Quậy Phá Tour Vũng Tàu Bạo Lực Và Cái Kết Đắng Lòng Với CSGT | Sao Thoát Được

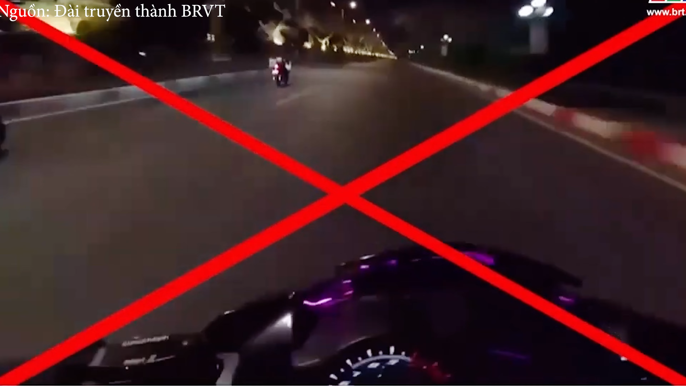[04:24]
xe nằm ngửa điều khiển xe các clip này do chính thành viên trong nhóm rồi rồi ghi lên các trang mạng phải sống rồi biển số phương tiện vi phạm tuy nhiên bằng nhiều biện pháp pháp nhiệm vụ lực lượng công an vẫn tìm ra manh